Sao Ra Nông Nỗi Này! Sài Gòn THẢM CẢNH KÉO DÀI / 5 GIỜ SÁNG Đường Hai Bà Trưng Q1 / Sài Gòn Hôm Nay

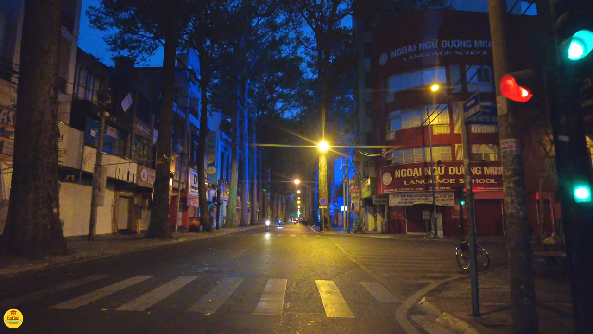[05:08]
Bây giờ thì đó là con đường có tên là Trần Nguyên Hãn của bác anh chị. Và bắt một cái cầu mới bắt qua kênh Nhiêu Lộc có tên là cầu Hoàng Hoa Thám đó.